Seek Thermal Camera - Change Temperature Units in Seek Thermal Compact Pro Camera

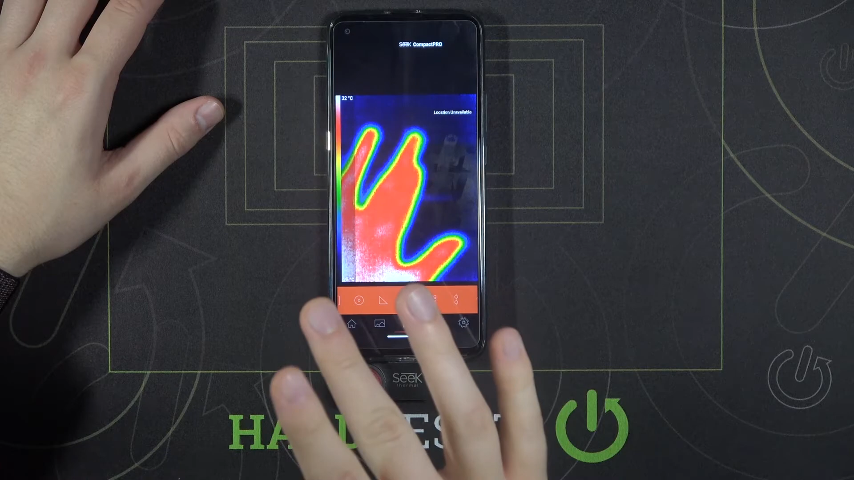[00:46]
And in the left corner our temperature units has changed.